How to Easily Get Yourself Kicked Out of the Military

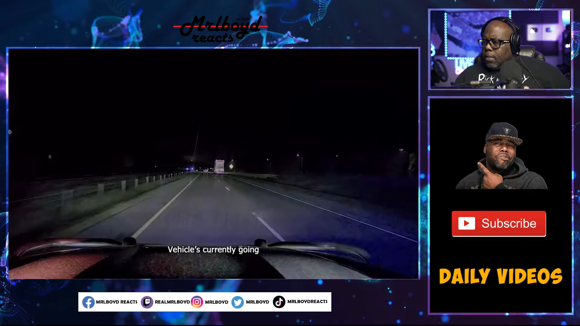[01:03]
Vehicle's currently going 130 miles an hour. County 1080, eastbound stop, reason for stop, 86 to 70, going 130. Just passed the 44, not up to the 41.
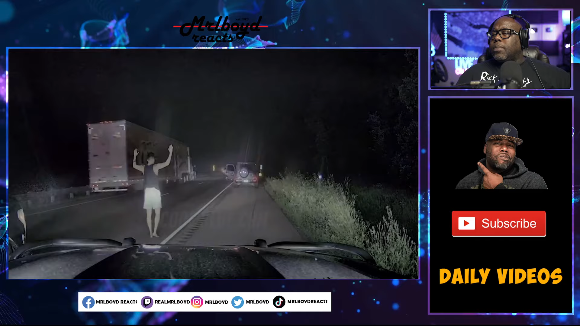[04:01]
No shoes on. Go down to your knees. Put your hands behind your head. Do not move. Who else is in the vehicle?
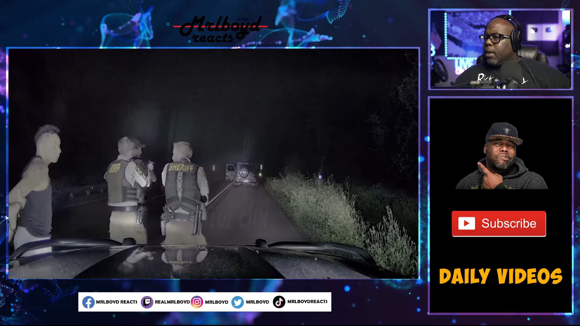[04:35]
I'll put him in mine. This one here. Passenger in the vehicle, step out with your hands up.